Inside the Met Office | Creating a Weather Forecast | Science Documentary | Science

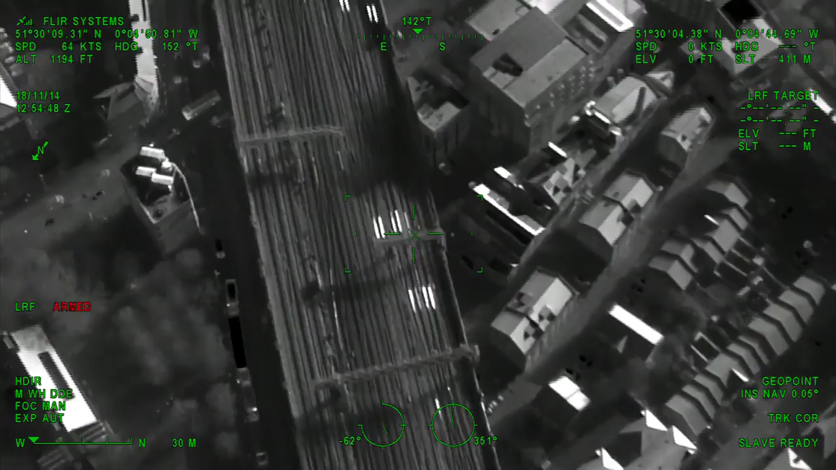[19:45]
Just below us now on the screen, we've got some of the point heaters on.
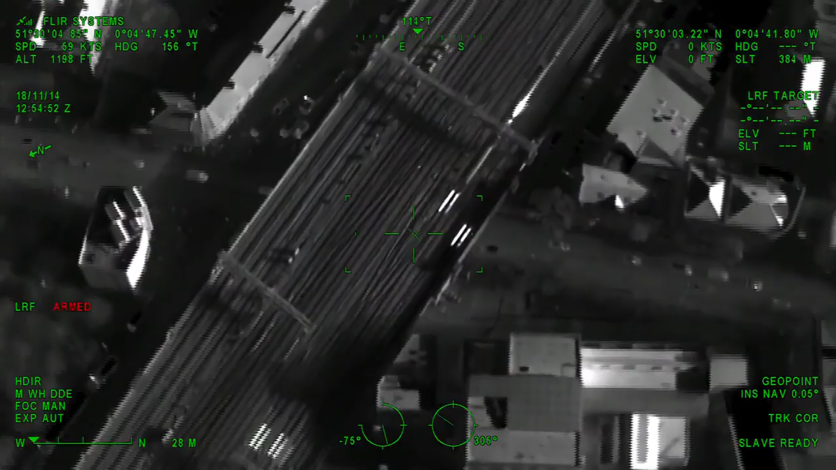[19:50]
It only takes temperatures to drop below 3 degrees, and any unheated point could possibly freeze,
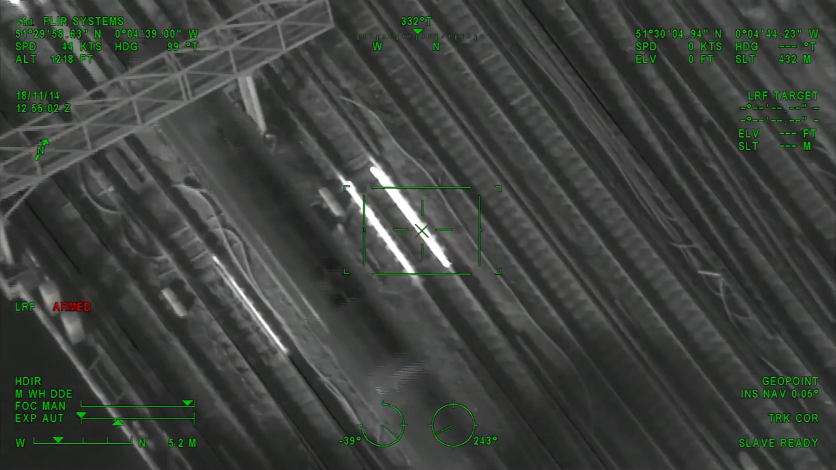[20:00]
one of the busiest of over 2,500 stations owned by Network Rail.
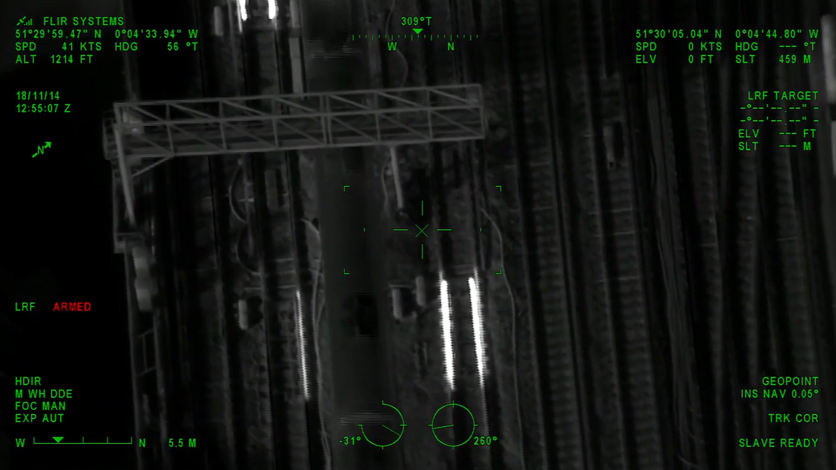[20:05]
So there you can see on the screen now, they're nice white strips, which they should be on the screen,
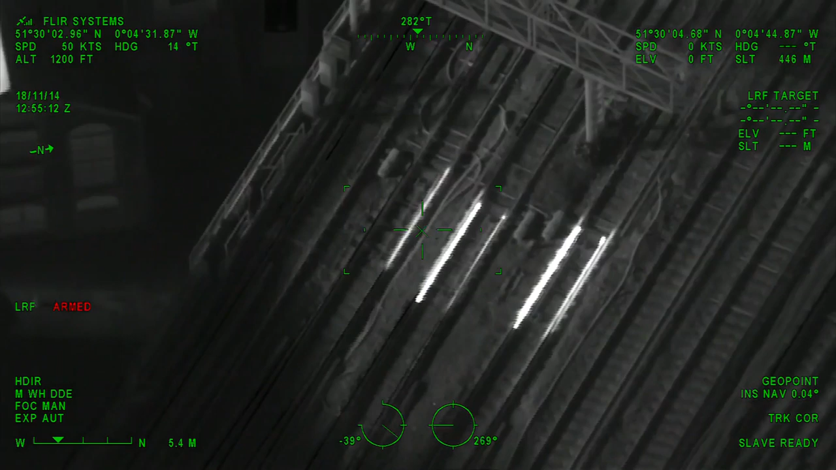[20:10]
looking like they're all working there. Right, that's that one done. I've got a fault here. Okay, good.
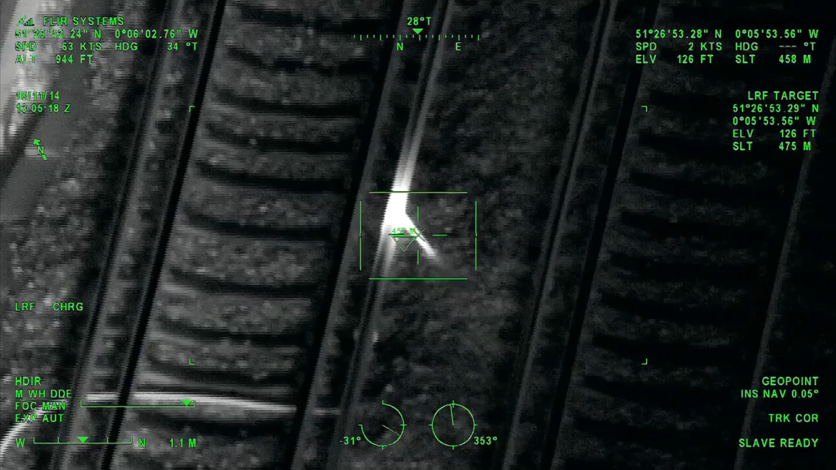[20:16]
Right, what we found here is a high voltage lug which powers the third rail.
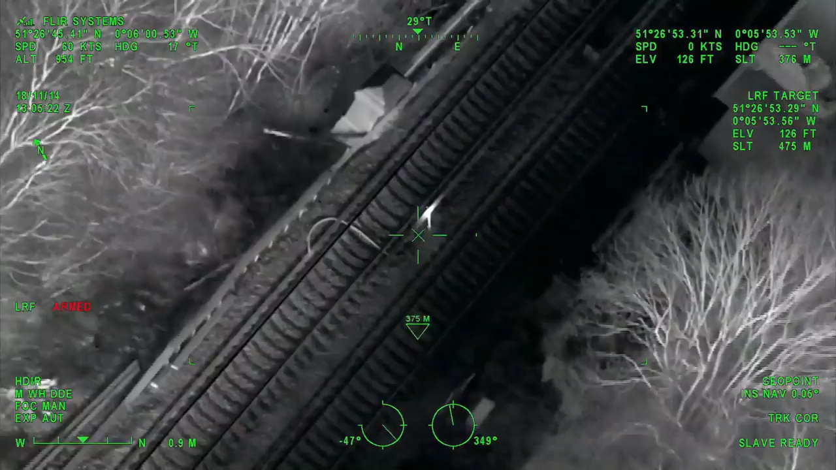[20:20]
Now it's showing hot on the screen.